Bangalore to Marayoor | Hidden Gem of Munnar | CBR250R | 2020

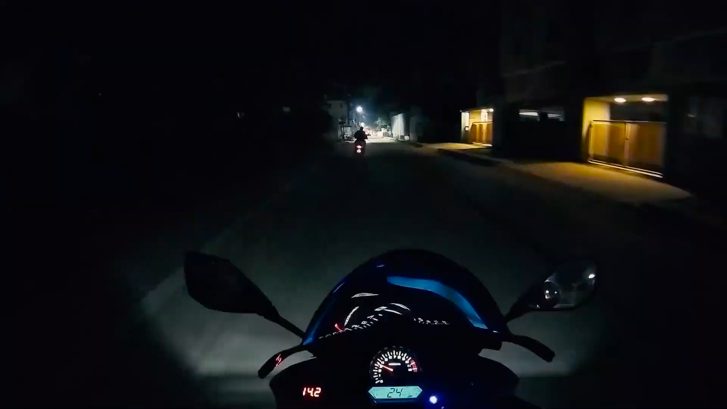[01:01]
and I think you can see the headlight brightness, I don't know what happened, the brightness has gone,
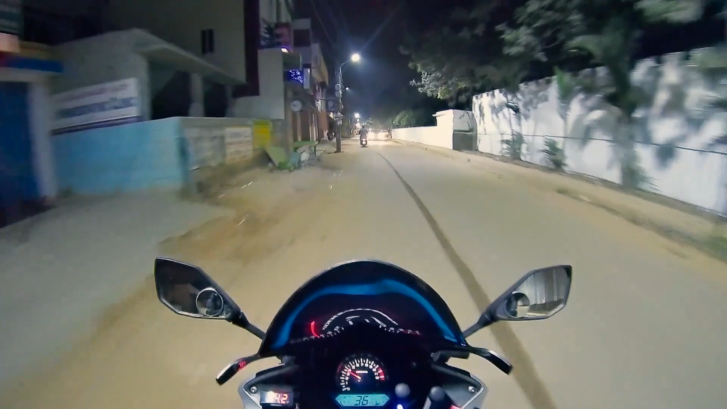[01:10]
it used to be very bright, the headlight alone, but after the street is washed,
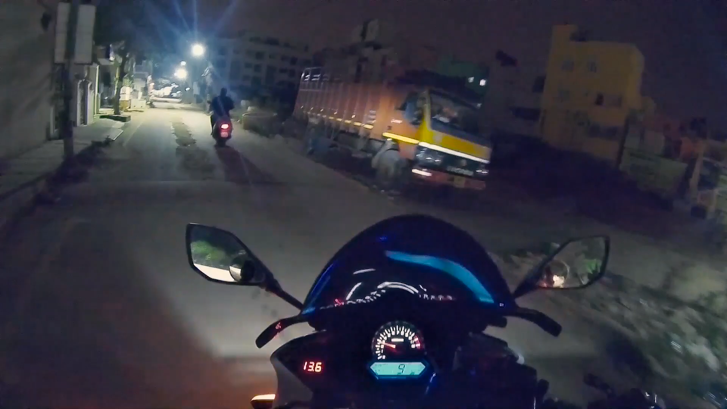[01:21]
I don't know what went wrong with the light,
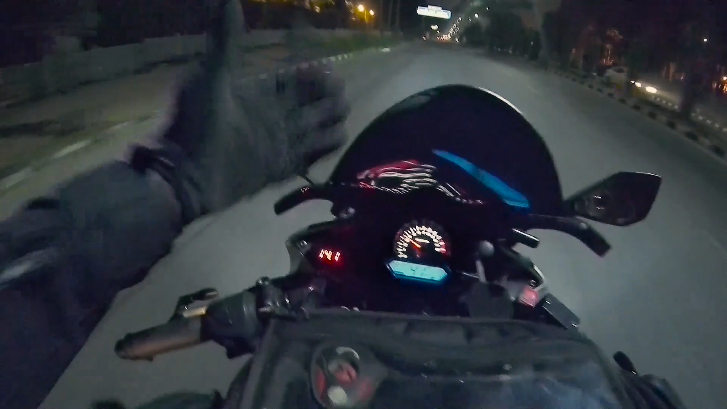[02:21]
we've got the brightness back from the headlight, so I'm happy about that.